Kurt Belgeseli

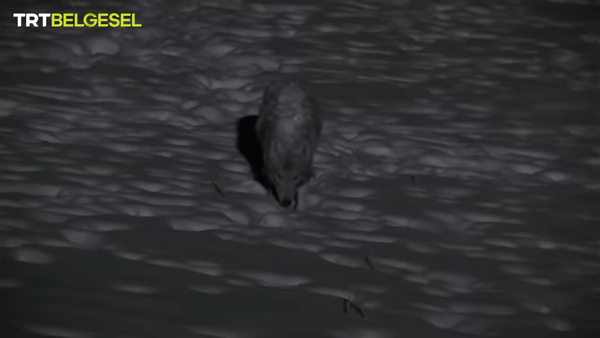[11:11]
Kurtlar da geceleri daha rahat. Hayatta kalabilmek için çoğu zaman adeta görünmez olmaları gerekiyor. Karanlık onlara siper oluyor.
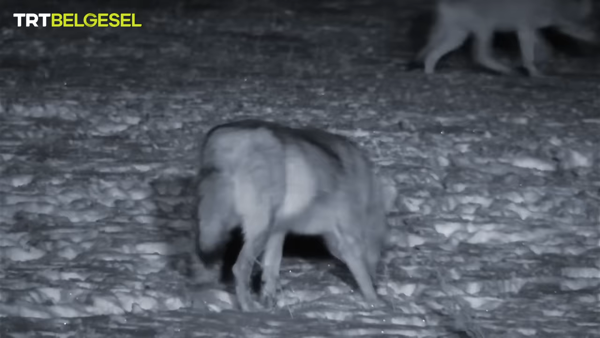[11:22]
İnsan yerleşimlerine yakın bölgelerde farklı besin kaynaklarına da yönelebiliyorlar. Sarıkamış'ın hemen dışındaki çöplük bunlardan biri.
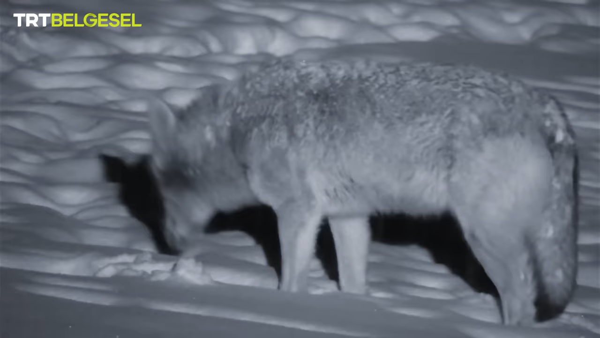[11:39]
Sürü içinde şu an her şey yolunda görünüyor. Kurtlar için doğal bir beslenme şekli olmasa da bu civarda bolca yiyecek bulabilirler.
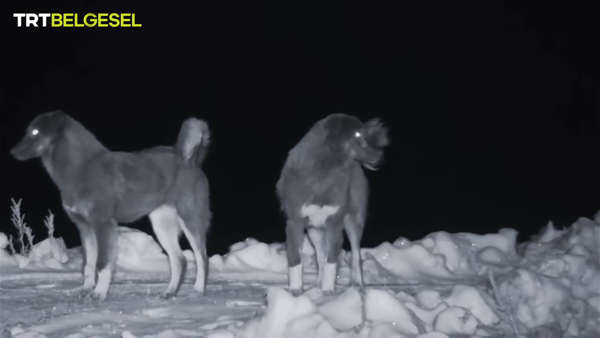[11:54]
Ama başıboş köpekler de kendi paylarını istiyor.
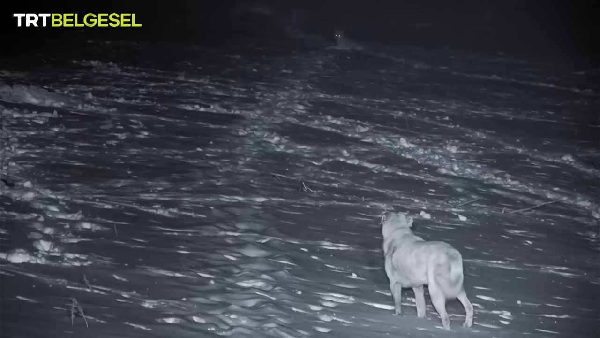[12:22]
Köpekler ve kurtlar arasındaki çekişme bütün gece devam edecek gibi görünüyor.
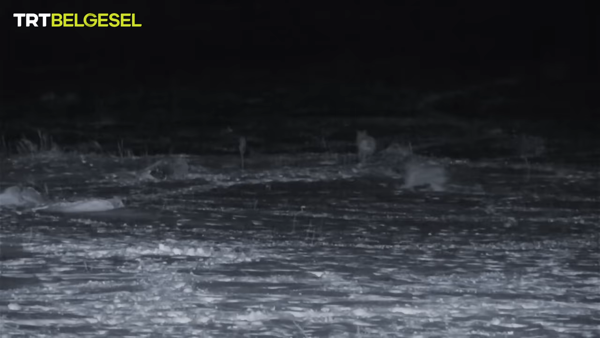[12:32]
Kurtlar bu gece kalabalık. Hangi tarafın galip geleceği henüz belli değil.
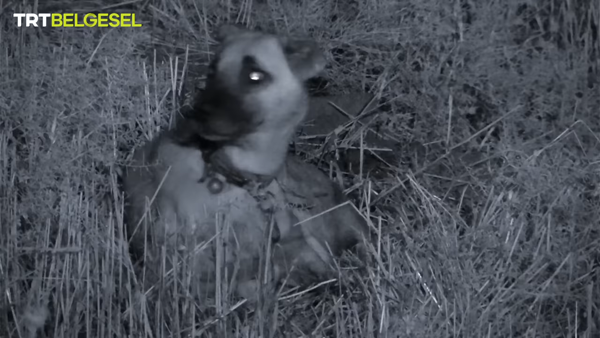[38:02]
Saatler sonra köpekler beklenen ama istenmeyen ziyaretçilerin kokusunu alıyor.
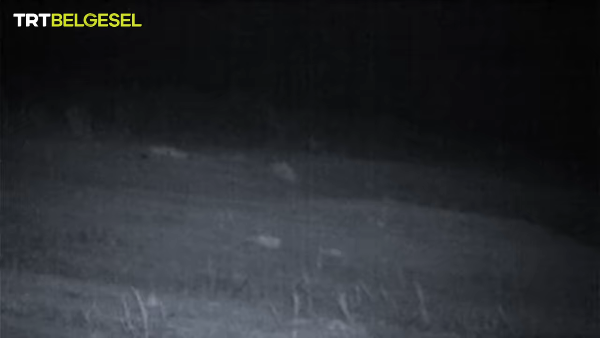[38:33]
Yalnızca el fenerinin ışığıyla neler olup bittiğini kestirmek güç. Ama köpeklerin sakinleşmesi, kurtların şimdilik uzaklaştığı anlamına geliyor.
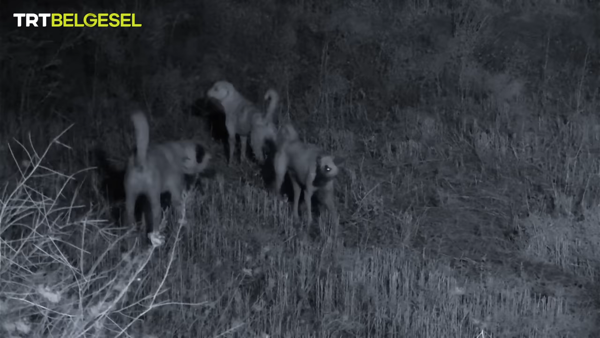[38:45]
Bu kez köpekler tam zamanında harekete geçti ve sürpriz bir saldırı önlenmiş oldu.
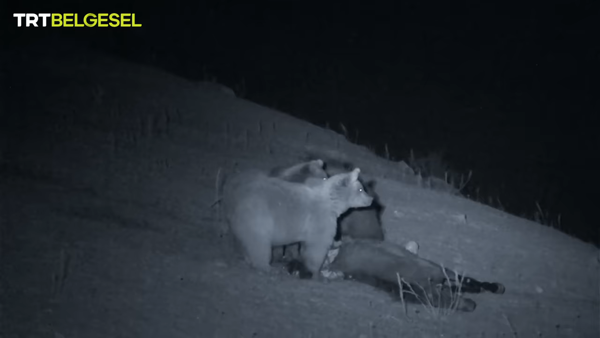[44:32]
Ayı önceki yılın yavrularıyla birlikte beslenmeye devam ediyor. Ama kurtlar sabırlı ve ısrarcı. Gece boyunca dengeler birçok kez değişebilir. Türkiye'nin başka bölgelerinde aynı anda bu kadar kalabalık bir ayı ve kurt grubuna rastlamak güç.
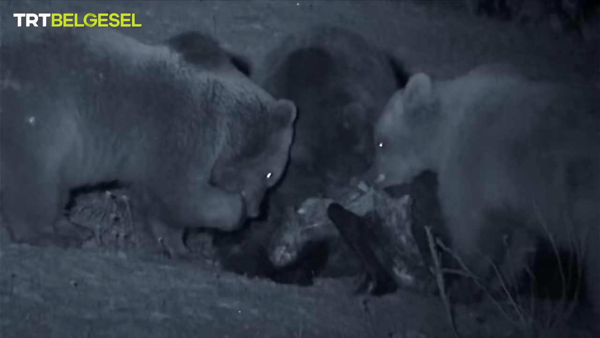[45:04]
Burası ilçe çöplüğüne çok yakın olduğu için doğada pek de olağan sayılmayacak bir trafik var.
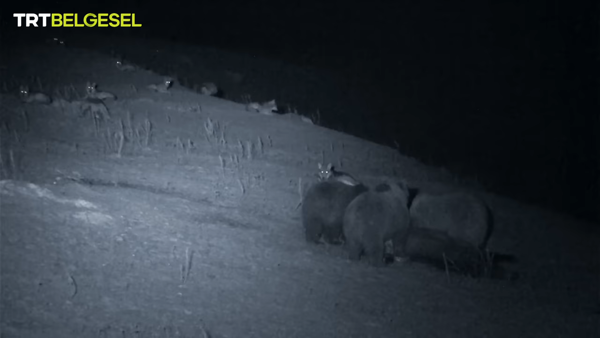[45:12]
Kurtlar ve ayılar burada sık sık karşılaşıyor.